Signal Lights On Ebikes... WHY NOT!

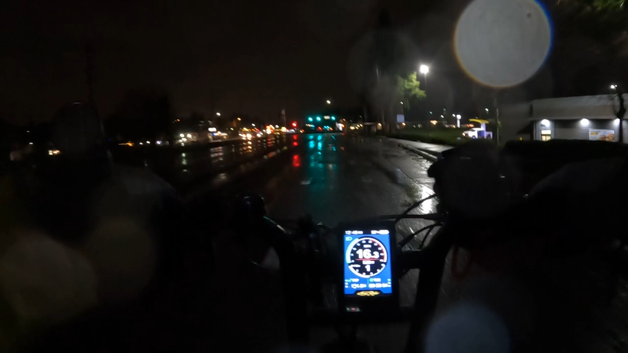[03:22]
lights as opposed to somebody using hand signals and take take for example right now I'm riding in the dark at night
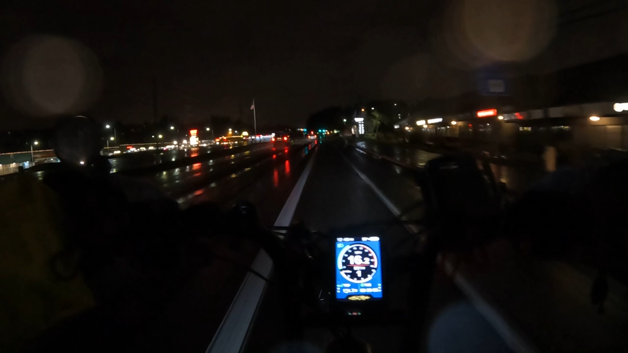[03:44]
can somebody see I'm wearing a raincoat so that helps reflect reflective color but if somebody's wearing something darker and they're putting out their hand
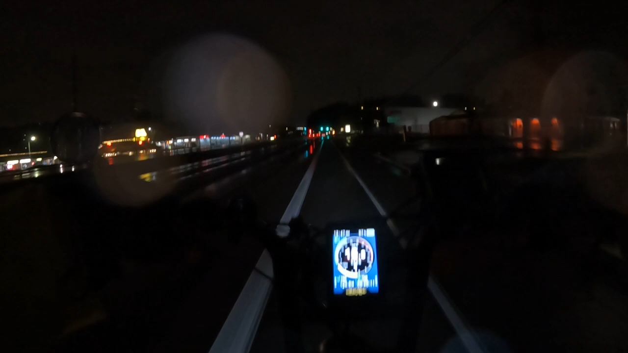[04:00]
to turn I don't know how well they're going to be seen so I just don't quite understand the
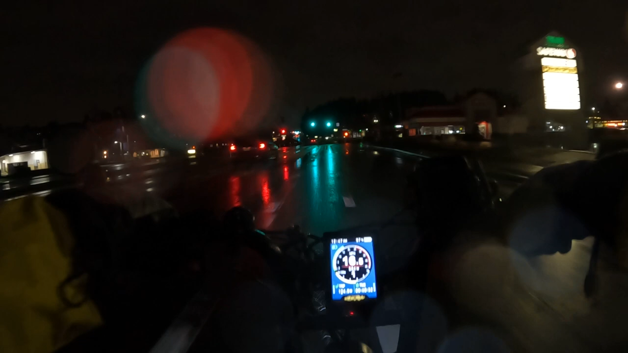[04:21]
lights on bikes I mean you can get them put on sure let me get by this light you can put them on the bike yourself but why not
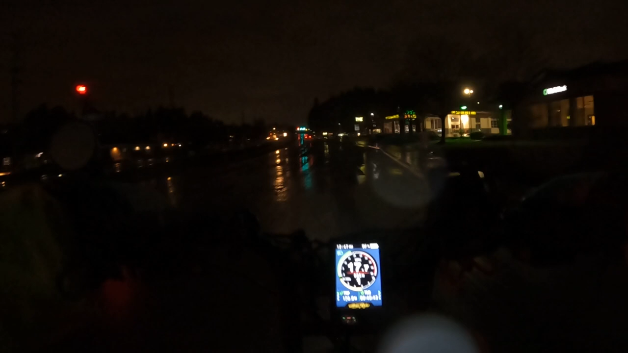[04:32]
have them on the bike to begin with I mean safety comes first I think it would be a win-win all the way around you know I think that would be great for everybody we'd all be able to see I mean I'm wearing for example uh an ex-neato